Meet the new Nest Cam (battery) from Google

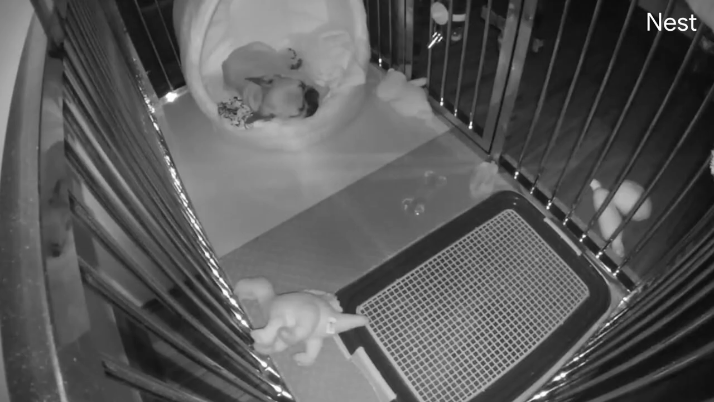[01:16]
Looks like Brando slept right through the storm.
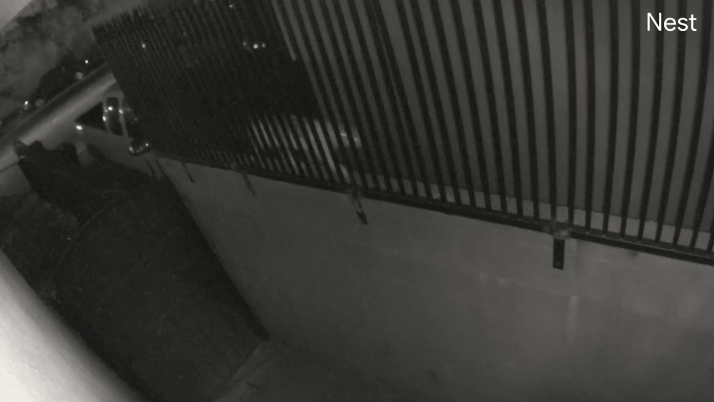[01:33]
Looks like someone invited a friend over. Hey Brando, your mate's here. Oh, sorry, still sleeping.